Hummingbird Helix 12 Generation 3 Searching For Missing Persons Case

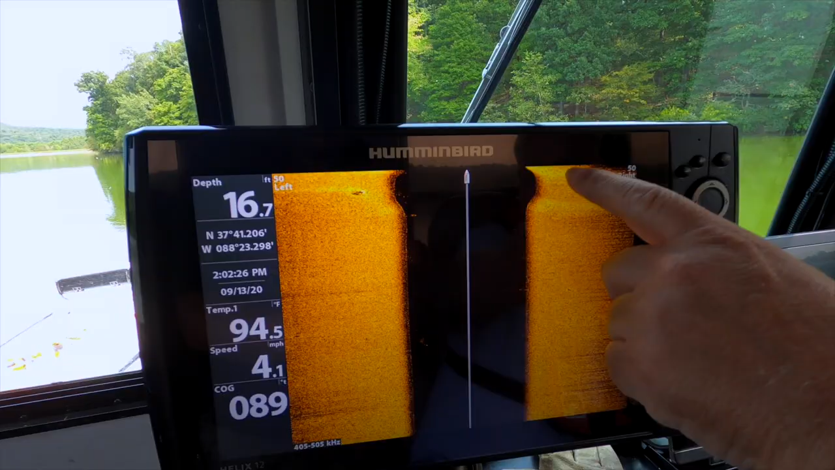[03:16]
On screen: depth 16.7 ft, water 94.5°F, speed 4.1 mph
But that road goes all the way plumb up onto the other side. Yeah I see the old road bed.
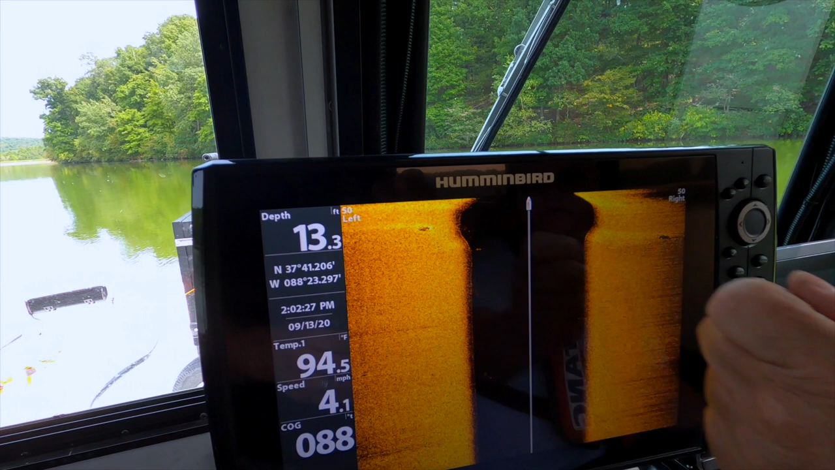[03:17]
On screen: depth 13.3 ft, water 94.5°F, speed 4.1 mph
Yep coming up. We're going on an old road bed. Well that's mean. That is isn't it?
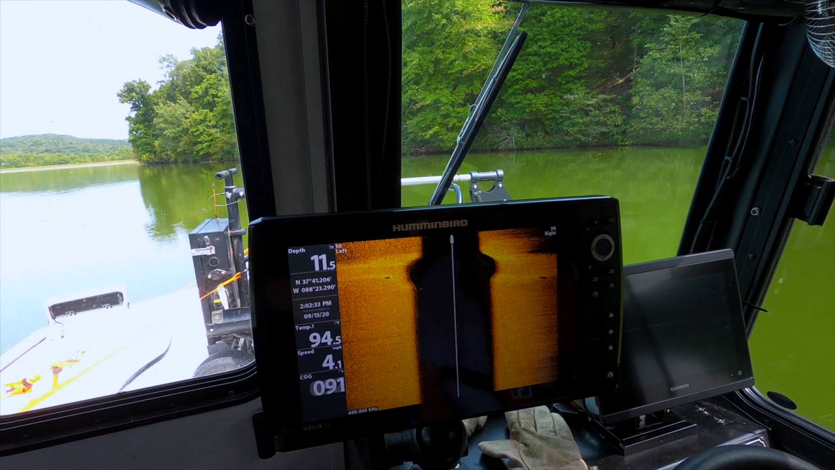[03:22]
What's this dark spot right here?
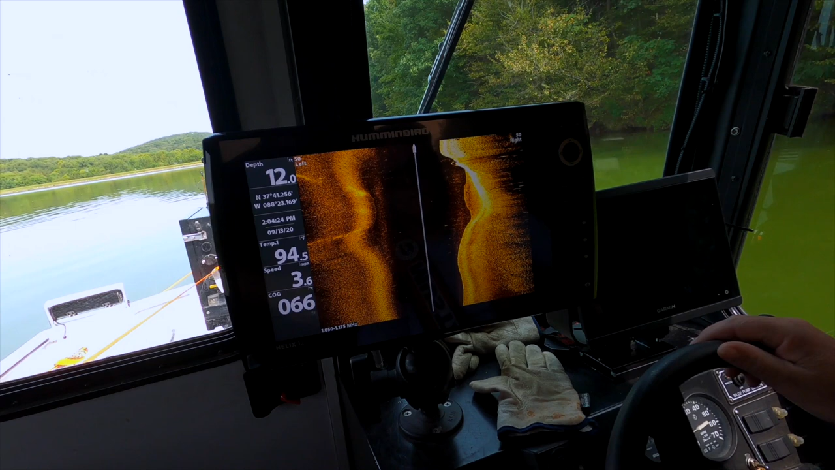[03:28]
That's a tree. We just went to tree. We just went over. Tree stump.
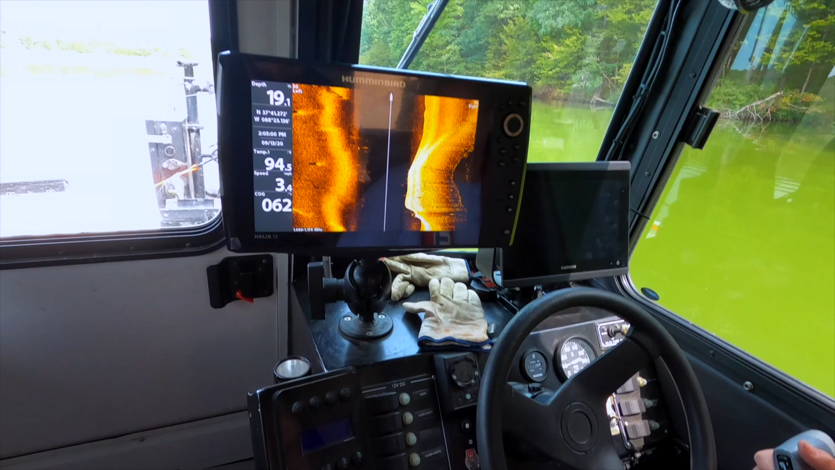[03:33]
That's a big old tree laid down. I got you.
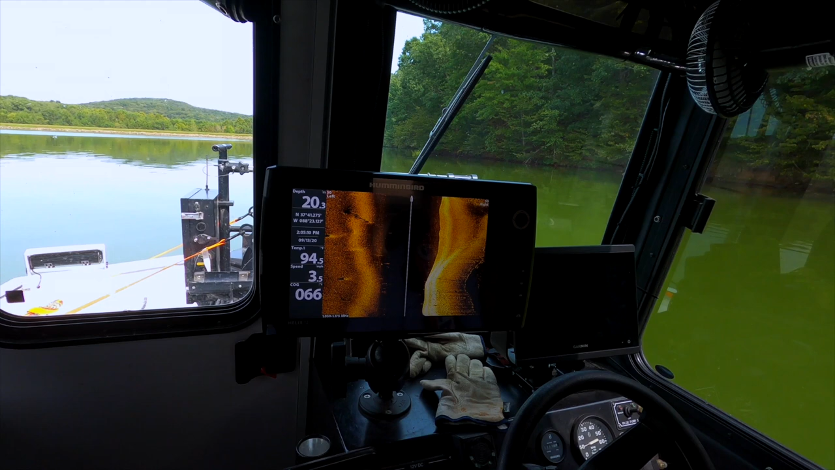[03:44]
Oh that's swimming water. That's bass water.
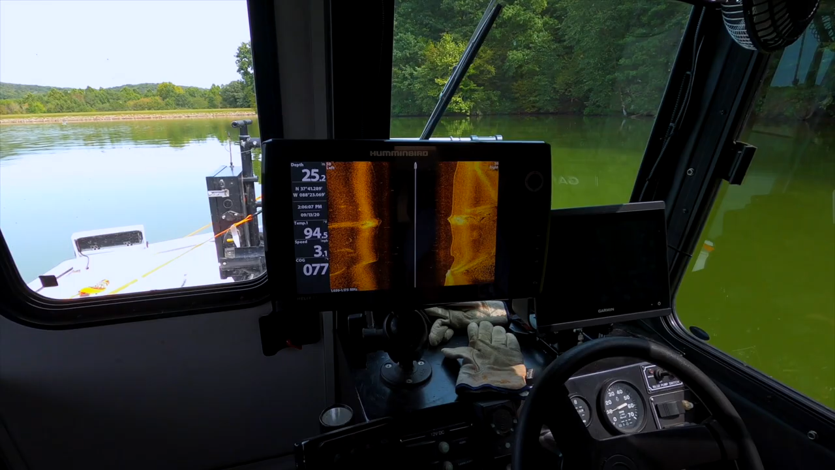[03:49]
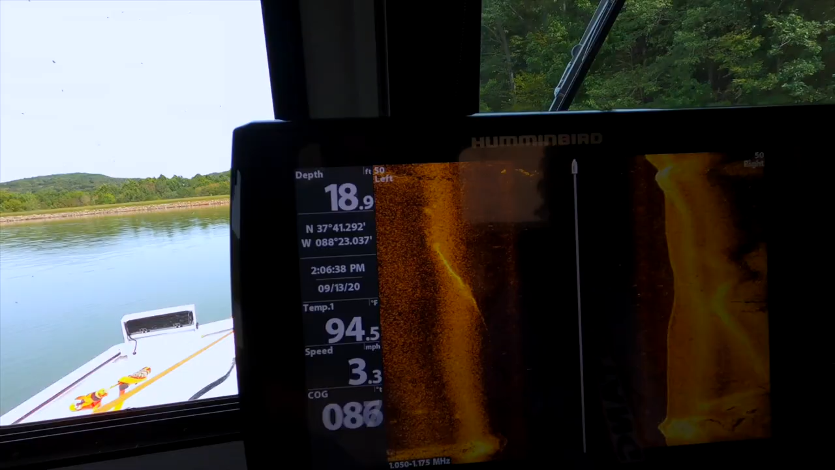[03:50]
On screen: depth 18.9 ft, water 94.5°F, speed 3.3 mph
That's a school of fish. Yes sir. It certainly is.
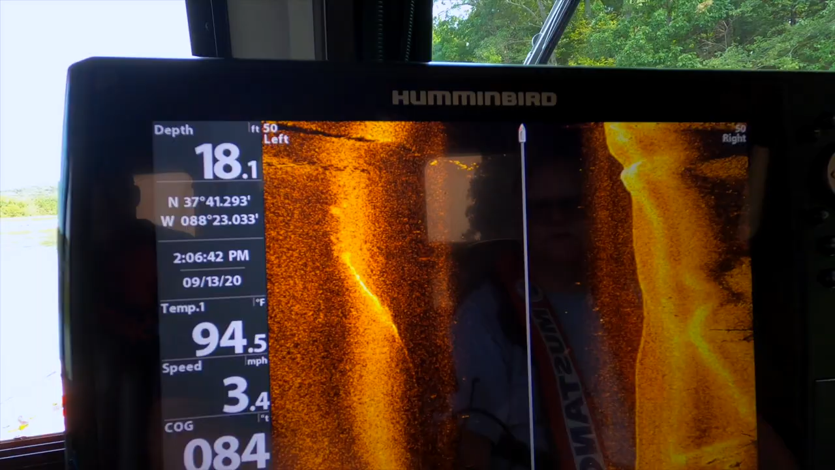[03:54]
On screen: depth 18.1 ft, speed 3.4 mph
I want to find a car. Well I know a lot of people in Southern Illinois are going to be excited and going to be glad for you guys to come out here and do the stuff that you guys are doing. It's a service of love to be able to do this dark spots on this side guys.
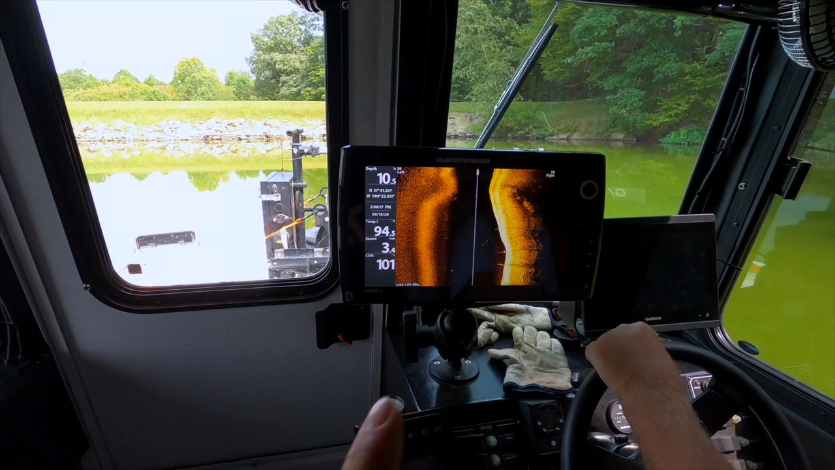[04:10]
That's that's the land that we're going against. It's a process of elimination. You guys haven't been here and there's a lot of uh bluegill beds. That's all the rock you see there. That rock is pretty far out there too. Clean as a whistle. But like you said in these spots that you guys can't get the boat in or the RC boat I can get in there with my kayak and get this. There's a place of interest that we have.
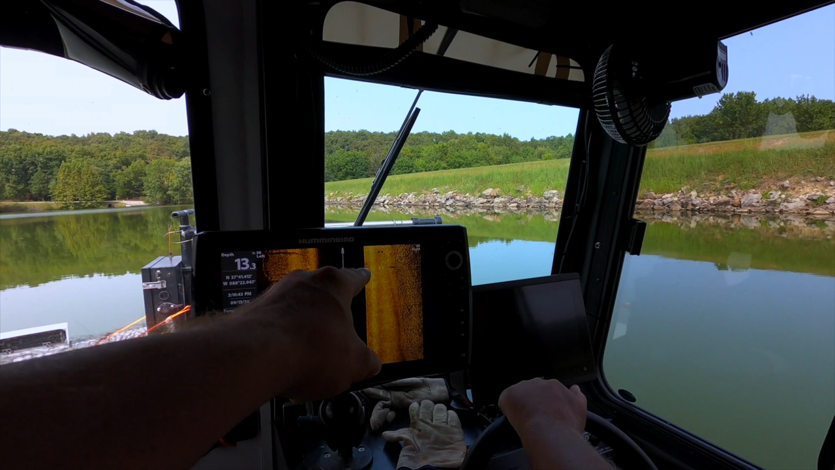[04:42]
Oh what is that? That's a car tire. Is this car a tire? No. Probably a tire. Okay.